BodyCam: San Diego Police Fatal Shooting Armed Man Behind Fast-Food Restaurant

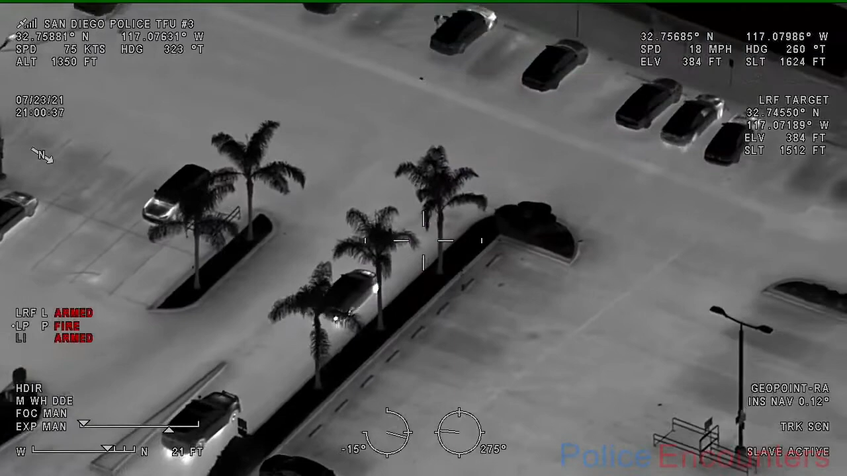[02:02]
It's 2090 current on a 2010 Honda registered off of 8th Street. 5975 University, behind the food for left. The suspects are going to be driving a... Alright, two are out, running northbound towards Alcohol. On 54th Street. 10-4 running north. Running north.
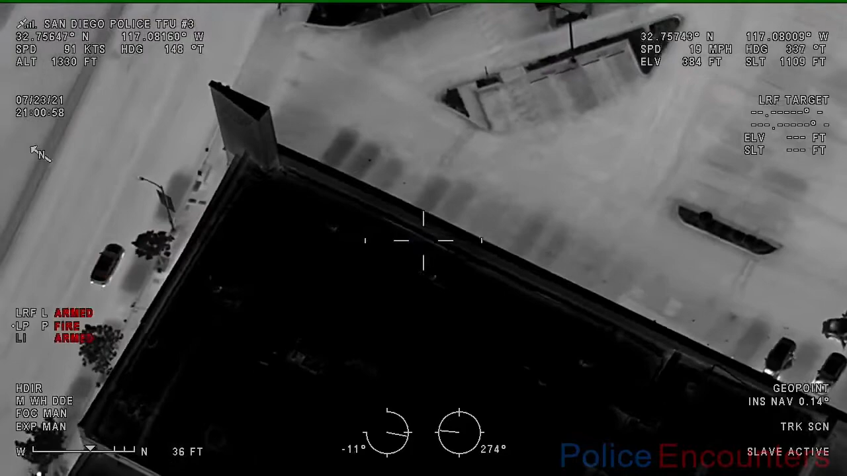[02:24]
There'll be a 245 shooting. Running with a gun in his hand northbound towards Alcohol. Alright, just getting Alcohol now. Made a westbound turn Alcohol. Westbound on Alcohol.
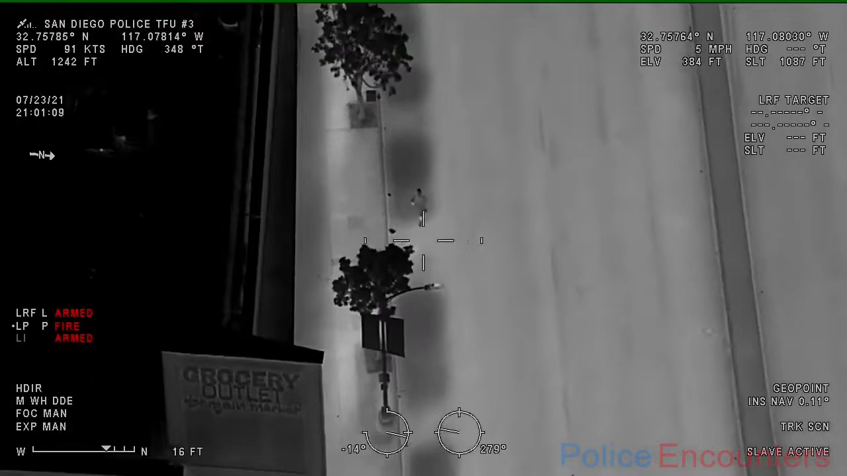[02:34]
Still running westbound, coming up to, still westbound south curb line, right by the Cafe Glen. Westbound south curb line by the Cafe Glen. Looks like a short sleeve shirt, shorts, and a baseball hat.
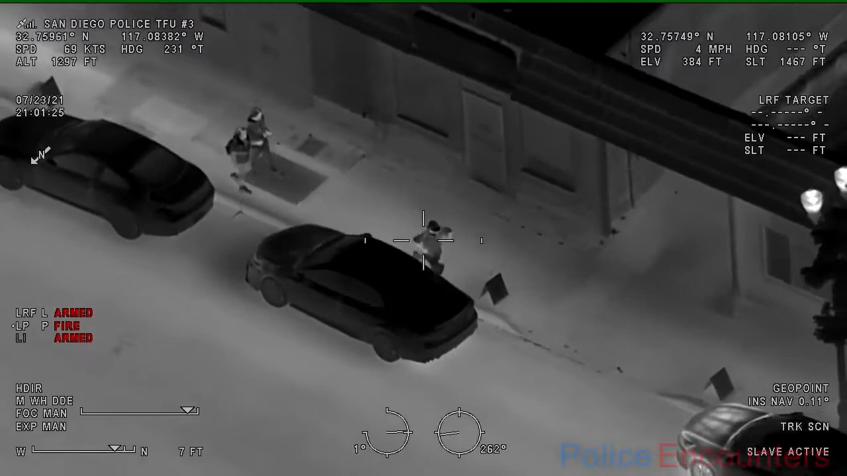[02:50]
Still has a gun in his hand. With a gun in his hand. Table and officers are confirming. Alright, still westbound, south curb line. Westbound on the south curb line. Running across the street now, north curb line, Cajon Boulevard. North curb line, Cajon Boulevard. Food lot, cops are in pursuit. Units are behind them, still running northbound in the parking lot for the fast food restaurant. Can't get to any of it now. So here for the, northbound in the parking lot.
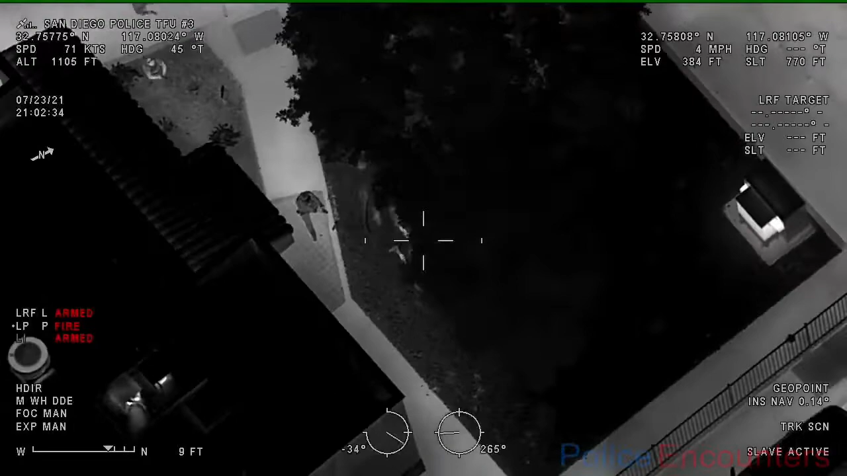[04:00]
Now we're going to be on the north side. He's given up now. Proned out on the north side of the business. Threw the gun. Or he threw the gun and he didn't shoot.
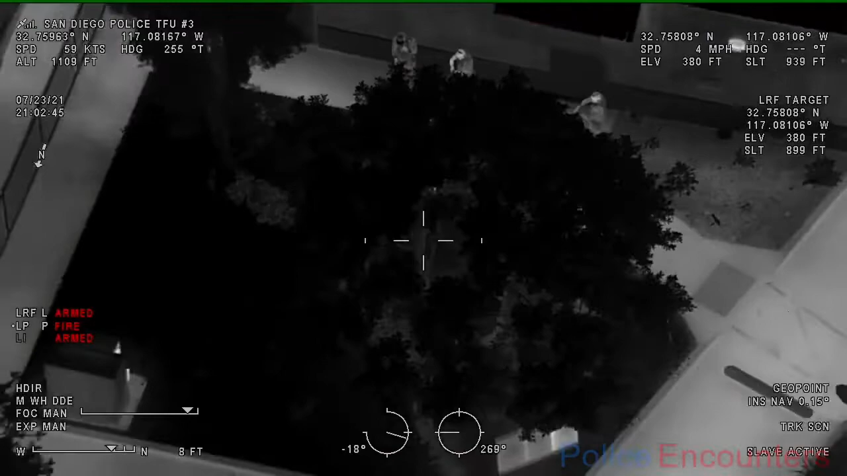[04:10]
Shots fired. Shots fired. We're going to be on the north side of Yoshinoya in the green belt area right behind the business.